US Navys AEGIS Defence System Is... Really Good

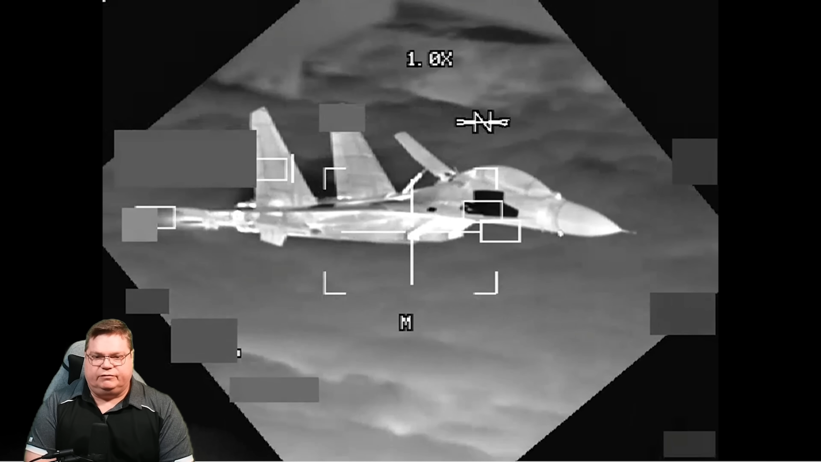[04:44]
bomber that was flying over the South China Sea. They watched the J-11 come in with this pod and this is the first time I've seen this pod made public. Even though it's redacted as you can see here the fact that they even released this footage I think is very impressive. It shows that we probably already have something better but this pod here this electrical optical pod is very very capable and I'm not going to say any more about it but I would recommend that you check out the drive war zone because Tyler over there has been trying to publish an article on this recently and I suspect that with this footage he'll probably do it.